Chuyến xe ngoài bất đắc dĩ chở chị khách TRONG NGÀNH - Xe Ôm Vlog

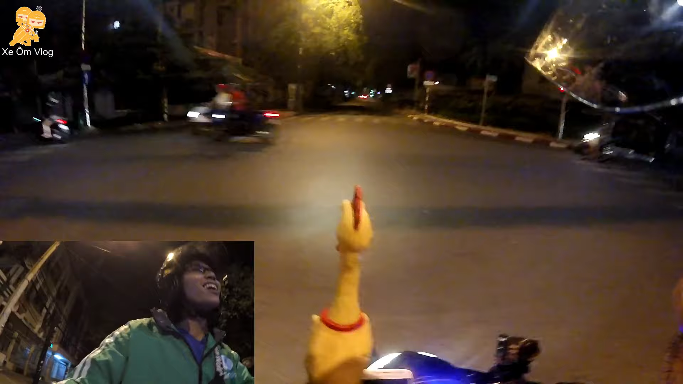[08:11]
Em không để ý cái đèn đỏ. Trời ơi, chết rồi.